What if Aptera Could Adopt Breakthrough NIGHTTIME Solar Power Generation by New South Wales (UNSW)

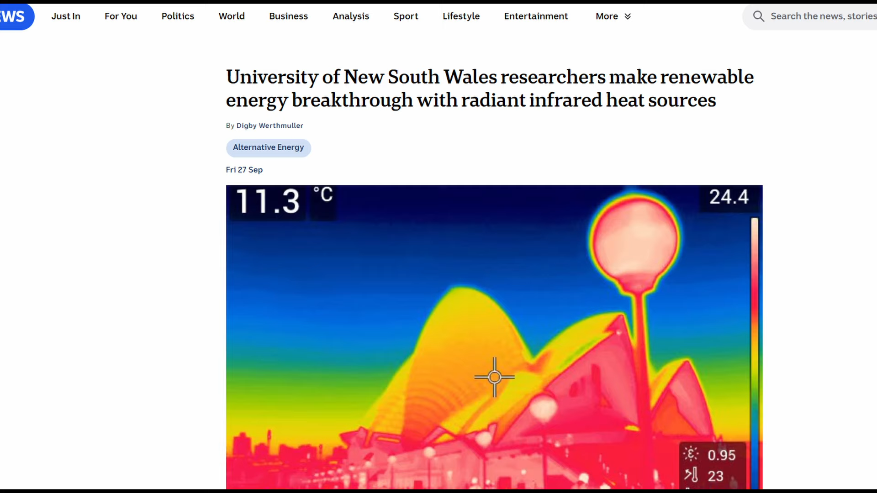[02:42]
On screen: spot 11.3°C
The core of UNSW's solar breakthrough lies in thermoradiative power generation. The device utilizes a thermoradiative diode, a specialized semiconductor, to generate electricity by capturing infrared radiation emitted by the Earth as it cools down at night.
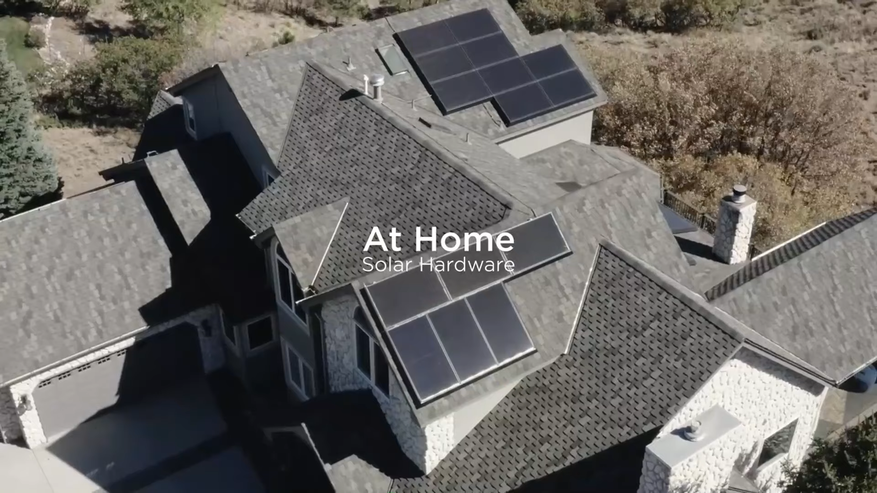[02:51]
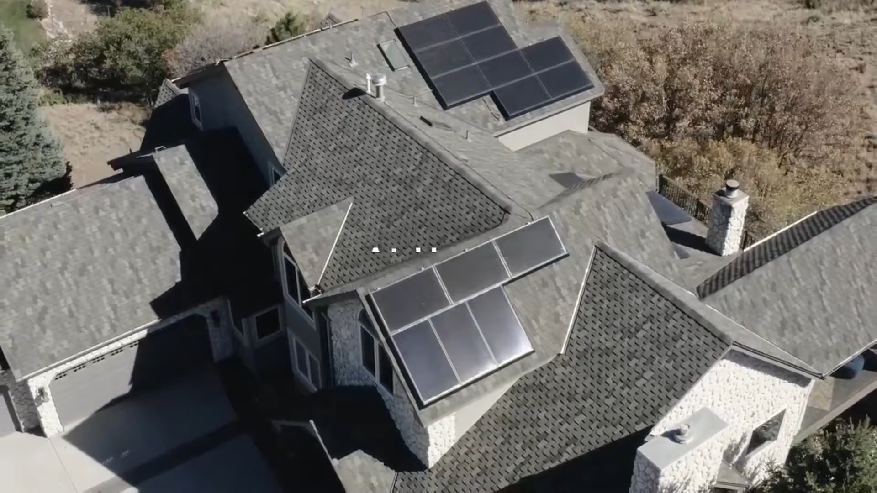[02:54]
This contrasts with traditional solar cells, which generate electricity by absorbing visible light from the sun. Thermoradiative diodes function similarly, but in reverse,
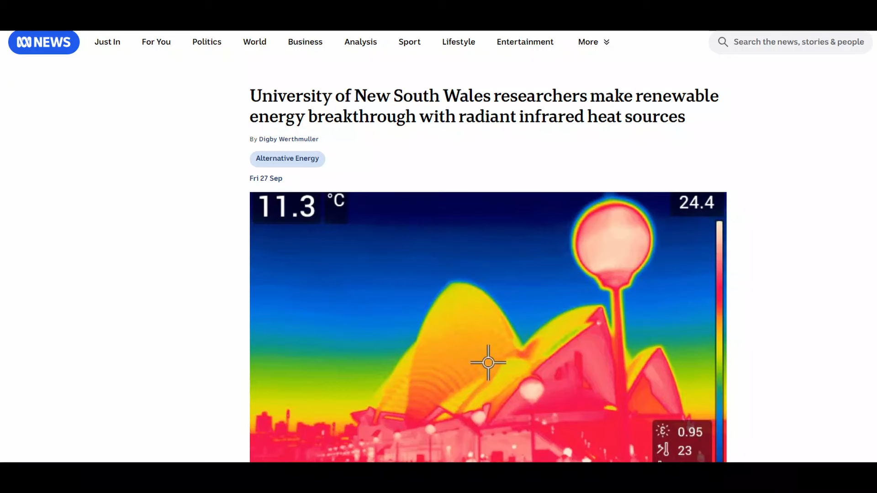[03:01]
On screen: spot 11.3°C
emitting infrared light into the cooler environment of space and converting this process into usable electric current. The principle behind this process is not new.